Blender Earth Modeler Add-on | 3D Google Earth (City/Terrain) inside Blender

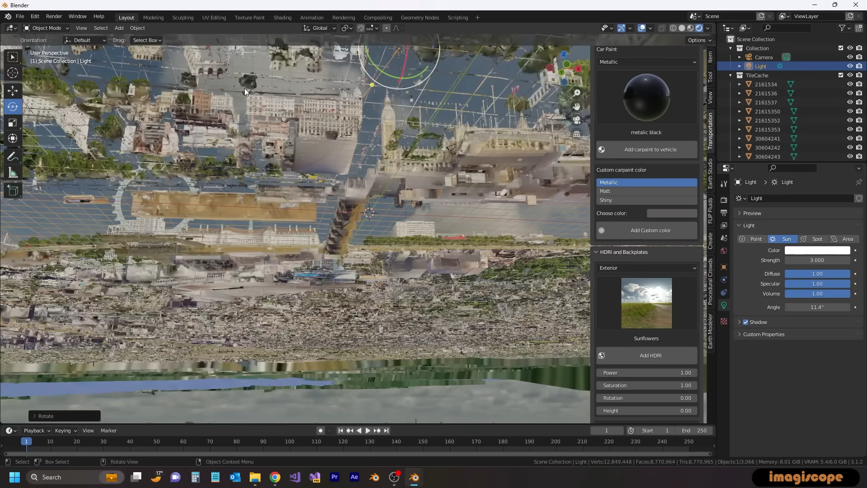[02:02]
The focal point is set to the scene origin, and the models are aligned naturally to accommodate particle and physics simulations.